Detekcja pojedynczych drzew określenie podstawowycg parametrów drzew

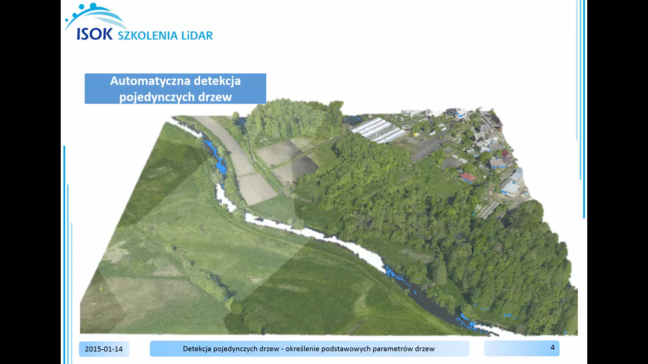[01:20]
pojedyncze drzewa, które zostaną zapisane w formacie shape. W drugiej części tego ćwiczenia dokonamy weryfikacji poprawności wygenerowanych drzew. Sprawdzimy, czy wszystkie drzewa zostały wygenerowane,
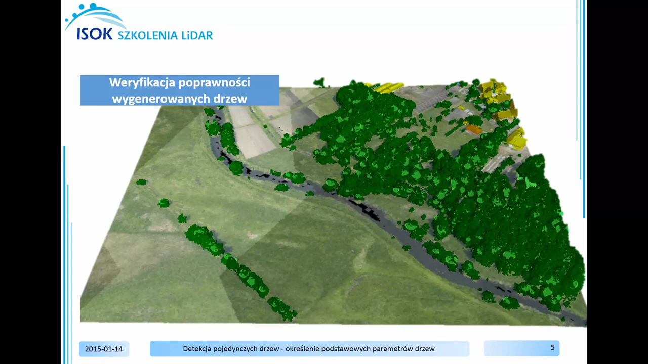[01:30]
czy wysokość i rozpiętość korony drzew zostały poprawnie określone na podstawie chmury punktów. W ostatniej części tego ćwiczenia dokonamy manualnej poprawy błędów.
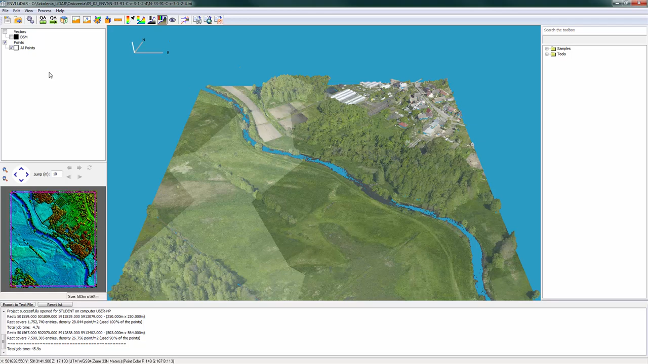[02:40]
przejdziemy do przetwarzania chmury punktów w celu wygenerowania pojedynczych drzew. Przejdźmy do zakładki Proces i następnie wybierzmy Process Data, czyli przetwarzaj dane. W głównym oknie Project Properties, czyli właściwości projektu, musimy m.in. wybrać dane, które chcemy wygenerować, wybrać obszar przetwarzania, jak również ustawić parametry przetwarzania. W pierwszej zakładce Outputs, czyli Produkty wynikowe, na liście musimy zaznaczyć te produkty, które chcemy wygenerować z chmury punktów.
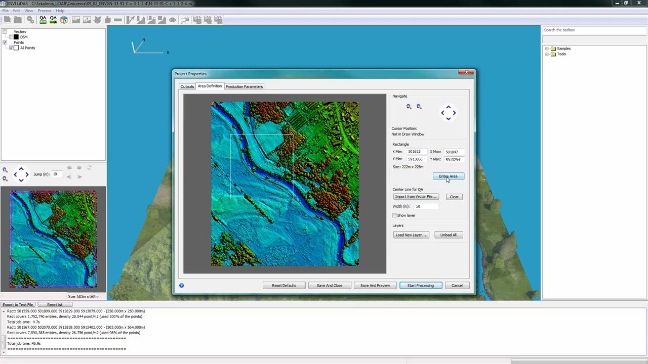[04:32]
Taki prostokąt możemy również wpisać po wierzchołkach tego prostokąta, bądź możemy zaimportować plik wektorowy, który ograniczy nam obszar przetwarzania. W tym przypadku wybieramy cały obszar przetwarzania, więc wybieramy przycisk Entire Area, który zaznaczy cały arkusz chmury punktów. Następnie przejdziemy do zakładki parametrów produkcji.
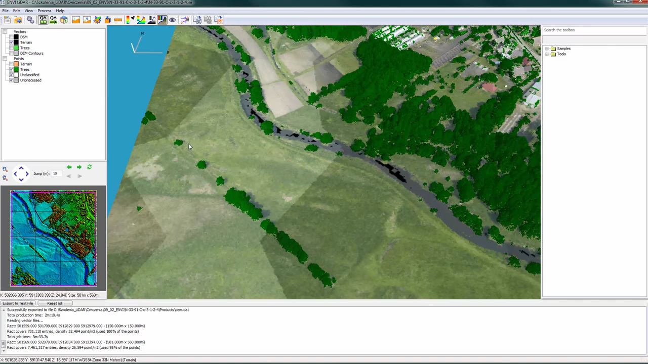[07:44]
Widzimy wygenerowane warstwy wektorowe i wygenerowane warstwy punktowe. Tak, wyłączmy widoczność drzew wektorów. Widzimy teraz jedynie sklasyfikowaną chmurę punktów. Włączmy teraz widoczność wektorów i wyłączmy sklasyfikowaną chmurę punktów. Możemy zauważyć, że nie wszystkie drzewa posiadają swój wektor. Jednakże, będąc w trybie Quality Assurance, będziemy mogli manualnie wstawić wektor dla tych drzew, które wektora nie posiadają. Spójrzmy bliżej, jak wygląda taki wygenerowany wektor.
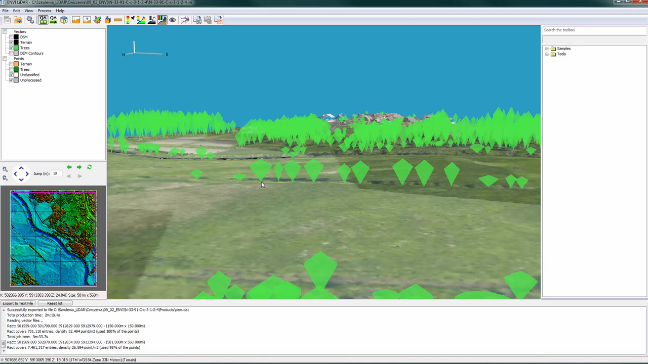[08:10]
Taki wektor przedstawia wysokość drzewa, jak również rozpiętość korony drzewa w najszerszym punkcie. Zatem,
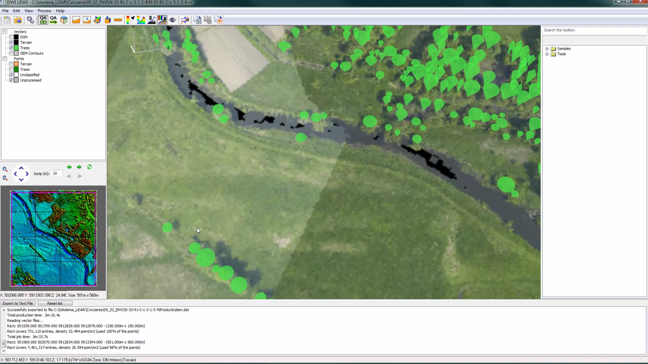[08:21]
żeby wstawić taki wektor do wygenerowanej chmury punktów, będziemy potrzebowali informacji o wysokości tego drzewa, jak również o rozpiętości. Dzięki temu, że EnvyLeadar serwuje nam pakiet specjalistycznych narzędzi, chmurę punktów możemy pomierzyć, więc będziemy mogli pomierzyć wysokość każdego drzewa, jak również rozpiętość korony drzewa.
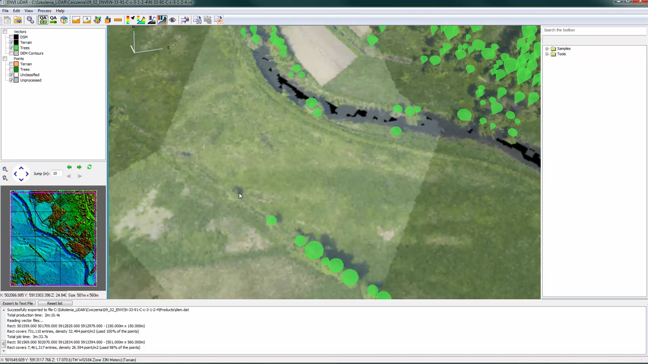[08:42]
Włączmy w takim razie widoczność chmury punktów. I spójrzmy, którym drzewom musimy wstawić ich wektor. Widzimy tutaj drzewa rosnące w jednej linii. Możemy zauważyć, że większość z tych drzew ma swój wektor, ale jest też kilka, które tych wektorów nie posiadają.
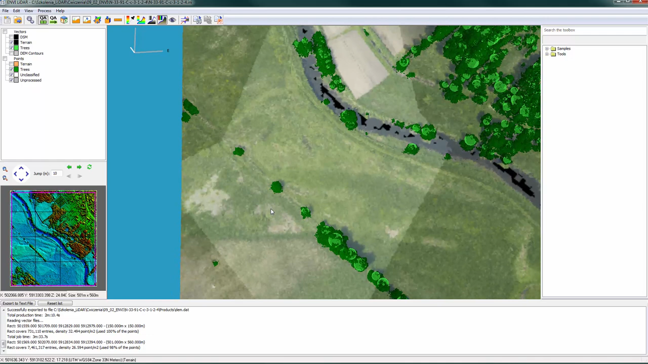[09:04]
Przykładowo, wstawimy wektor dla tego drzewa, które wektora nie posiada. Sprawdźmy teraz, jakie mamy możliwości edycji chmury punktów.